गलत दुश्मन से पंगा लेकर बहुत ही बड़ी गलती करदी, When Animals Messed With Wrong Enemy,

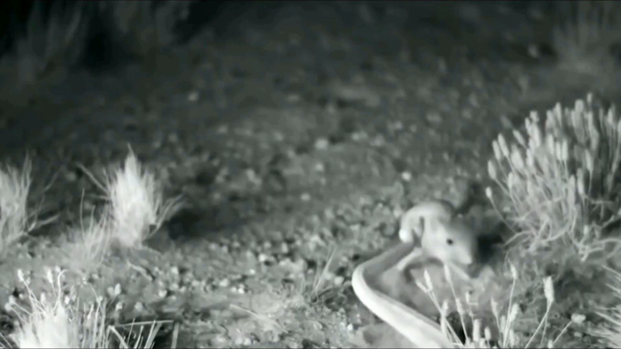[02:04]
रैबिट वर्से स्नेक दोस्तों साप के सामने एक खरगोश की क्या